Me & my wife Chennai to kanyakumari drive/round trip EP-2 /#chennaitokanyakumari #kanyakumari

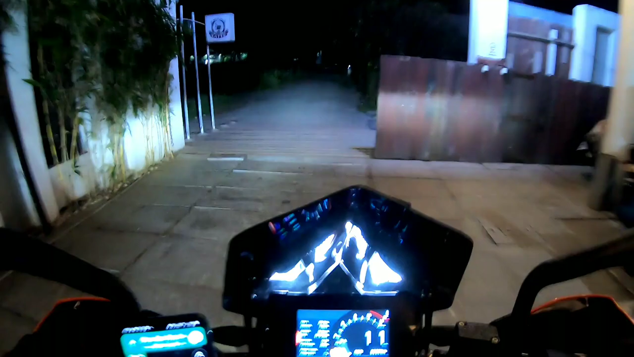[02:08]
பேரிகேட் ஏதாவது இந்த பக்கம் போட்டிருந்தான்னா என்ன
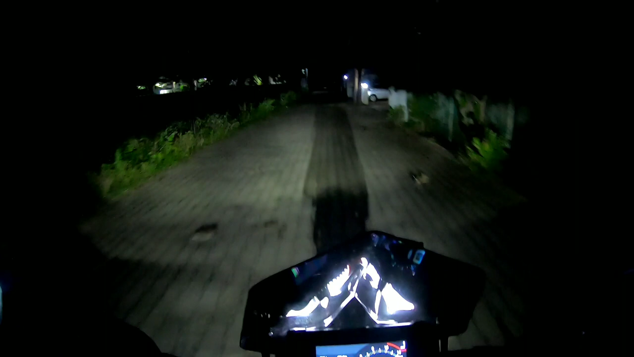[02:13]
பண்ணுறது? ஓகே, ஒரு வழியாக வந்து நாங்கள் இருந்த ரூமை விட்டு வெக்கேட் பண்ணி வந்தாச்சு. கரெக்டாக டைம் 5:02 இப்போ.
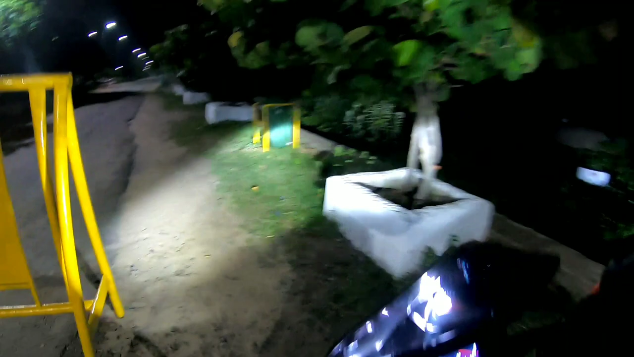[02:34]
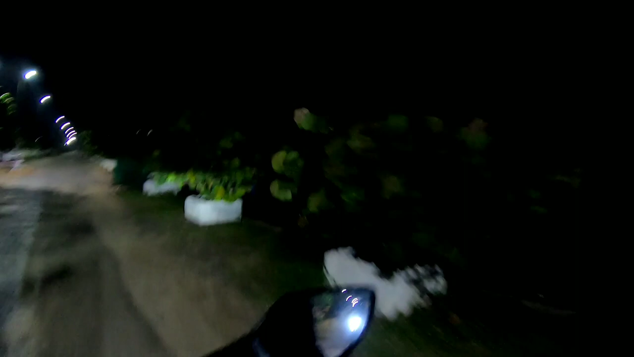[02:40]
ஸோ பீச் உங்களுக்கு தெரியுதா இல்லையான்னு தெரியல, பட் வந்து எல்லாம் இருட்டாக இருக்குது, தெரியாது உங்களுக்கு.
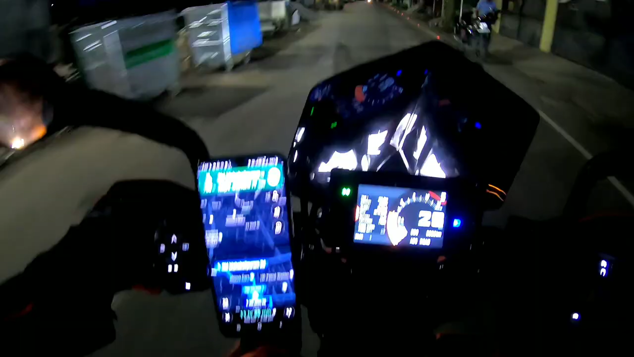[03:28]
ஓகேங்க, இதுதான் வந்து நைட் டைமில் நாங்கள் சென்னையை பார்க்குறது.
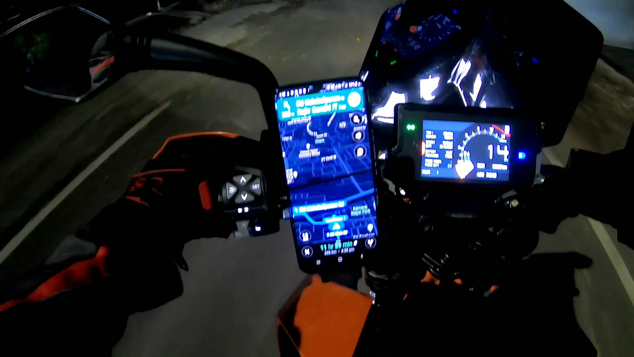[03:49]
நாங்கள் இப்போ சென்னையோட அந்த பைபாஸ் ஜாயின் பண்ணிட்டோம். ஸோ இதுதான் சென்னை டு கன்னியாகுமரி ரோடு. ஸோ இந்த ரோட்டில் வந்து நேராக போயிட்டே இருக்க வேண்டியதுதான்.
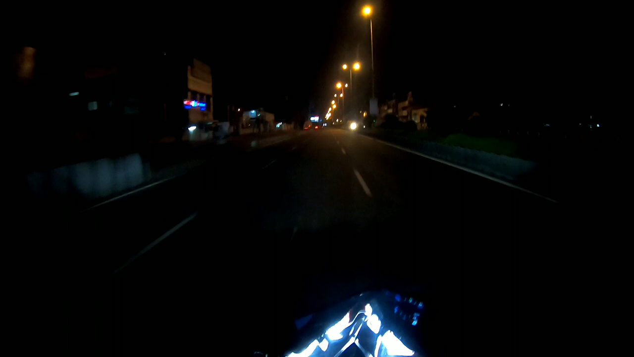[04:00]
இந்த பீச் டு அந்த பீச் நம்ம போகிறோம் இன்னைக்கு.